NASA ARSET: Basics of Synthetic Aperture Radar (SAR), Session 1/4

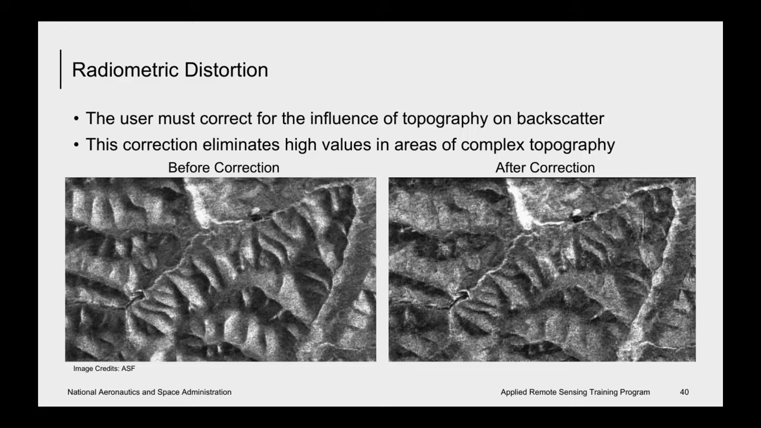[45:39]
This is a very important step in doing the radiometric distortion correction. And I will discuss these steps in webinar two, where I talk about data processing and analysis. So the last part that I want to discuss is speckle.